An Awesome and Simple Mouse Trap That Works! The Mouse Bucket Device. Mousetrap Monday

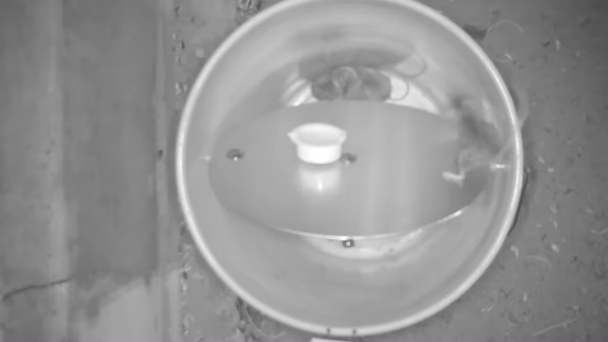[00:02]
In today's video we're gonna catch a bunch of mice in the barn with a brand new mousetrap.
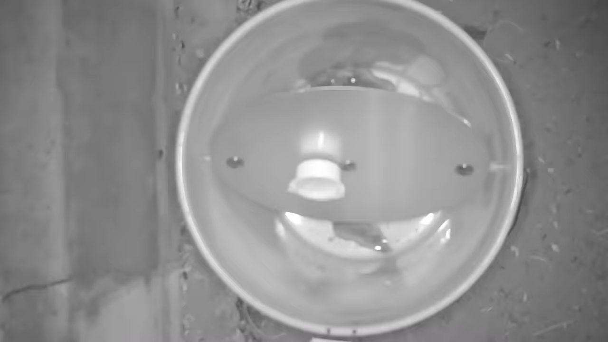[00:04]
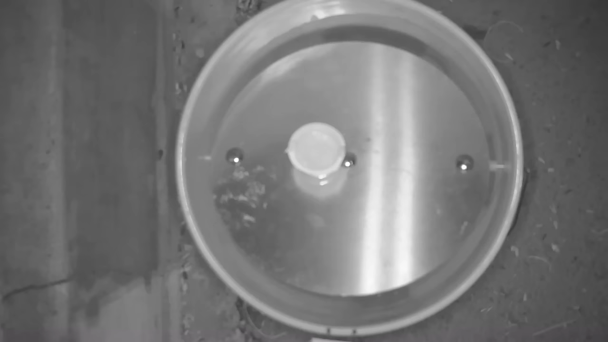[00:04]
And then we're gonna use those mice as bait to solve a mystery.
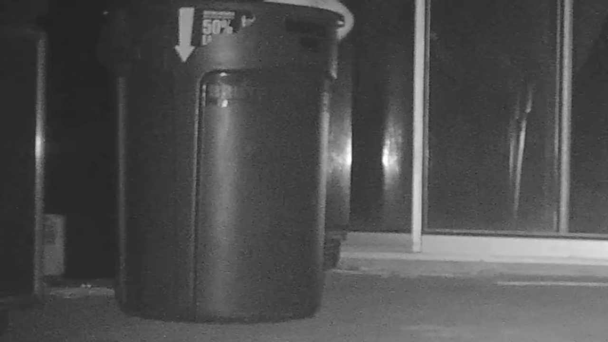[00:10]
What wild animal is stealing dirty diapers from the trash can on my back porch?
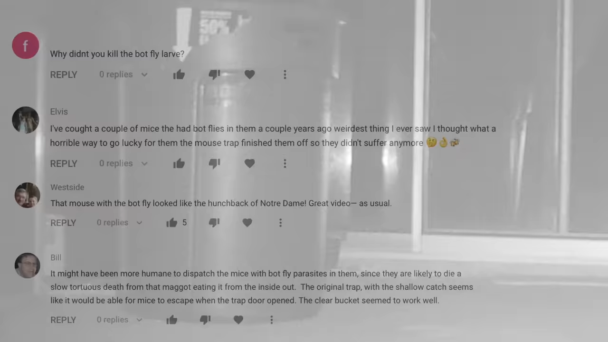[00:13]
And then for question-and-answer time I'll read some of the most popular comments I received on my last video.
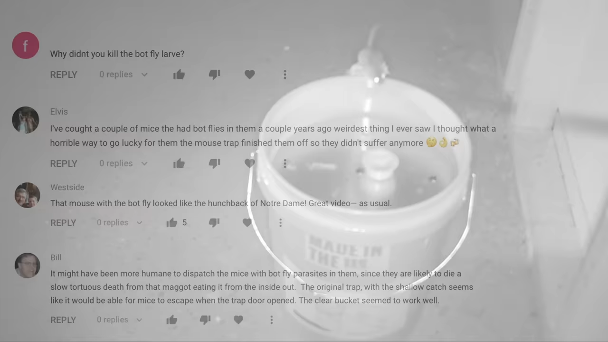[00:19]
So make sure you watch till the end because this is another action-packed episode.
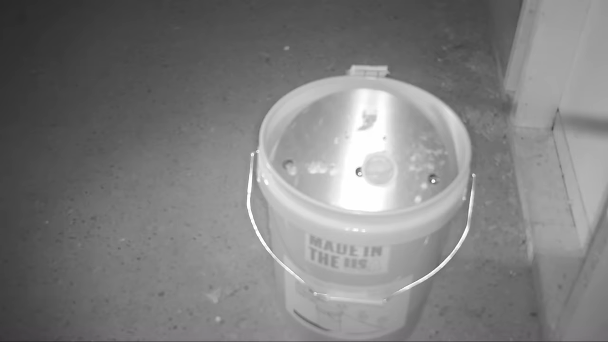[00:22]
Today for Mousetrap Monday we're gonna test out a brand new bucket mousetrap.
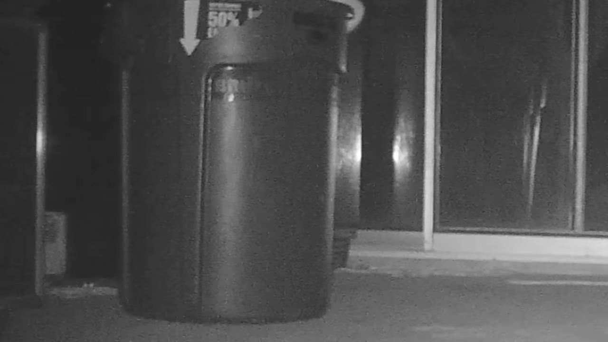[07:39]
Something's taking dirty diapers out of my garbage on my back porch. So let's set up the trail cameras and use the two mice as bait to see what wild animal is stealing dirty diapers out of my garbage.